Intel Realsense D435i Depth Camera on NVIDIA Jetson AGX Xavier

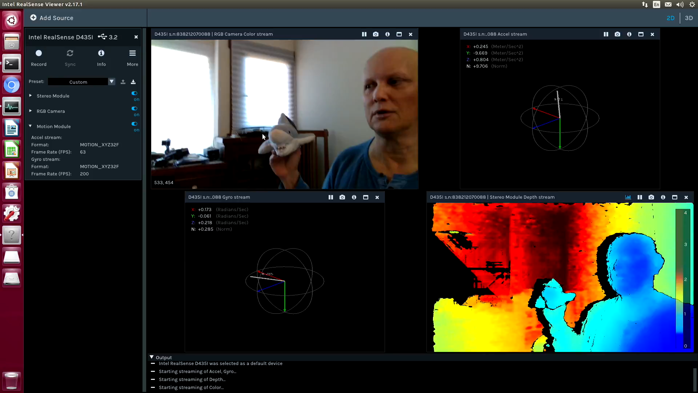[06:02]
You see that we'll have to do some smoothing with that information. But in general, it appears to work.
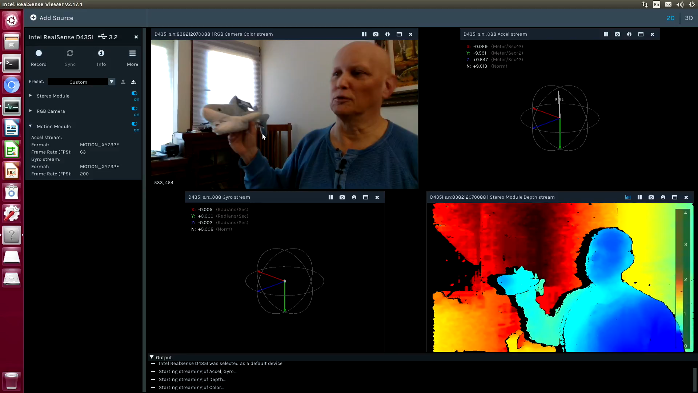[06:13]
Let's go into a 3D mode.
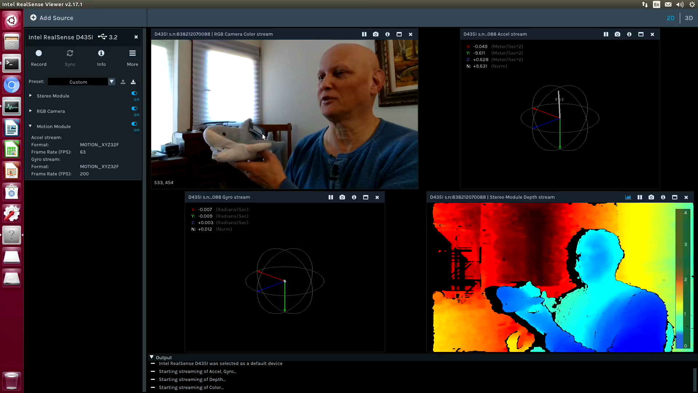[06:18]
There's a little bug in this application.
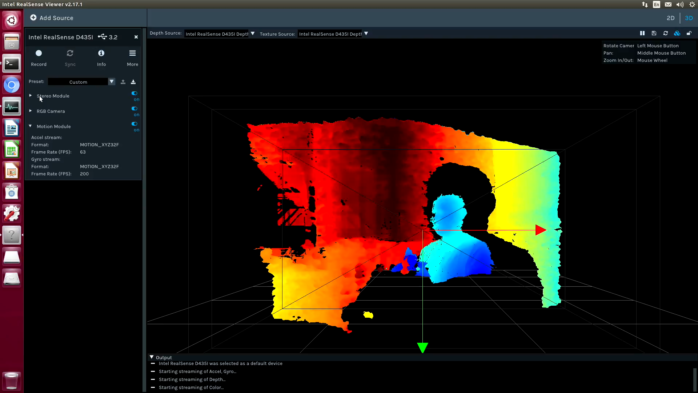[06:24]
Let's turn on post-processing. There, that gives us full frame speeds.
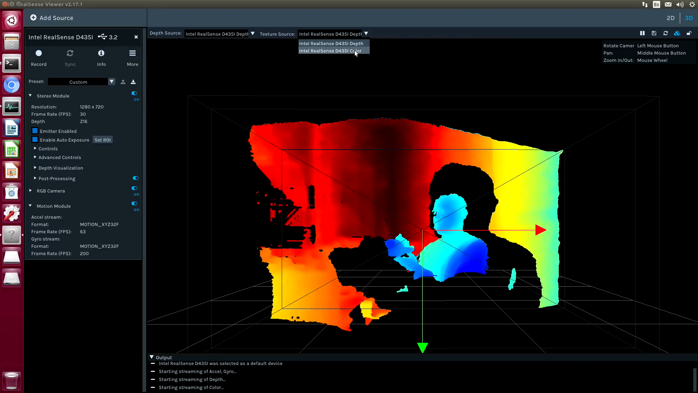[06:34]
We'll turn on the color here as our texture. And here we are again.
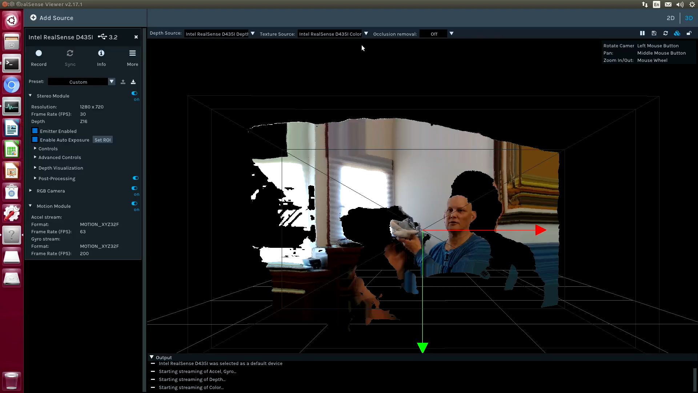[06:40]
Now we can do a real 3D look. So you can see that we get pretty good frame rates out of this.
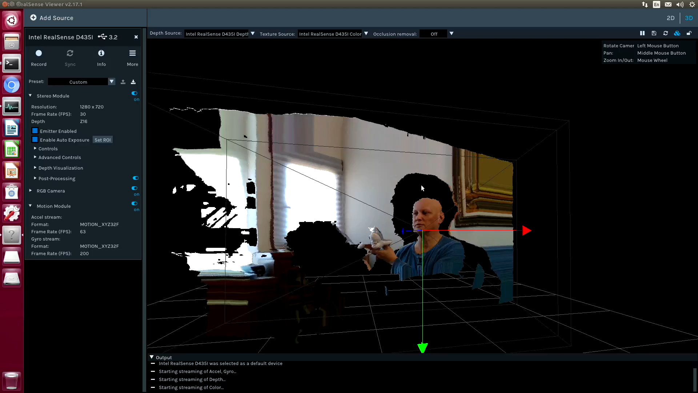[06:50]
As we expect.
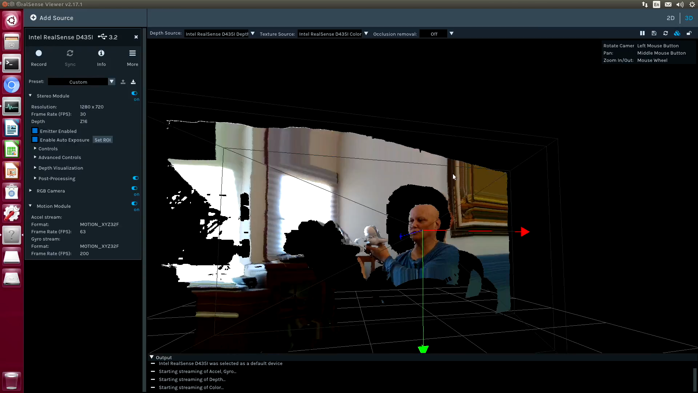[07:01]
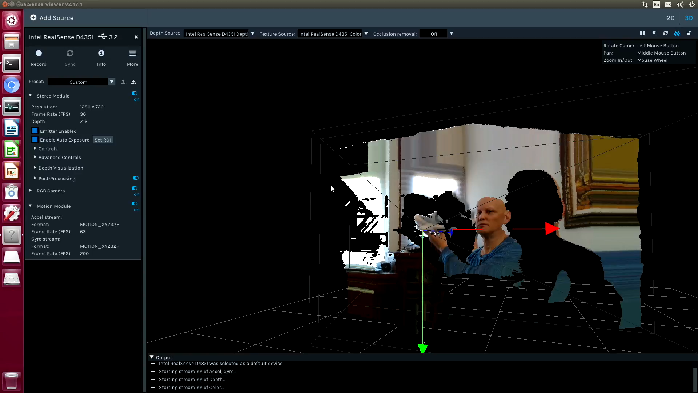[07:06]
Okay. Go back to 2D mode.
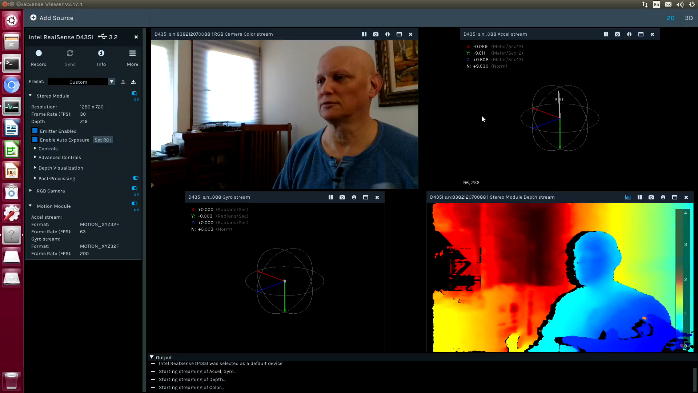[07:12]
Put down the shark for the moment. One of the issues we have now is the kernel image. Let's take a look at that. Shrink this down.
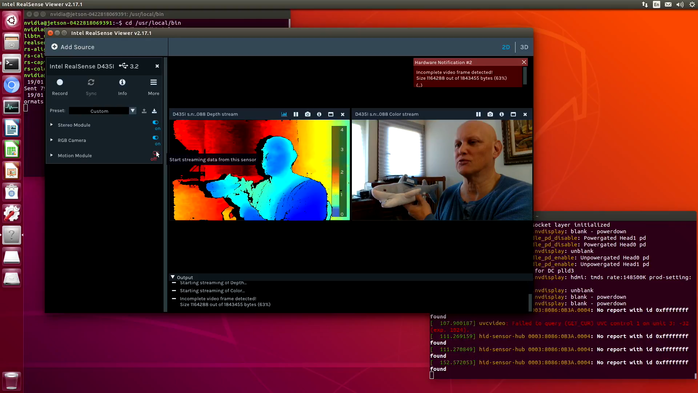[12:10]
Okay. So now when we move our camera around, we get a little bit of action.